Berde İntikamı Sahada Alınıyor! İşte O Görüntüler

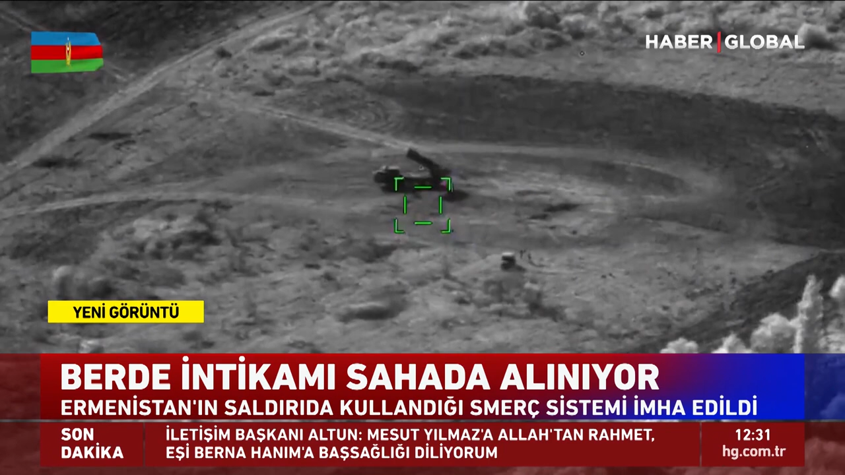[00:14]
Azerbaycanlı sivillerin hedef alandığı saldırıda kullanılan simerç füze sistemi nokta atışıyla vuruldu ve imha edildi. Ermenistan 27 ve 28 Ekim'de Berde'ye misket mühimmatlı simerç füzeleriyle saldırdı biliyorsunuz ve aralarında çocukların da bulunduğu 25 kişi hayatını kaybetti. Bu arada Azerbaycan Silahlı Kuvvetleri'ne direniş gösteremeyen Ermenistan askerlerinin kendi silahlarını ve teçhizatlarını bırakıp mevzilerini terk ettiğine dair görüntüler ve bilgiler de gelmeye devam ediyor.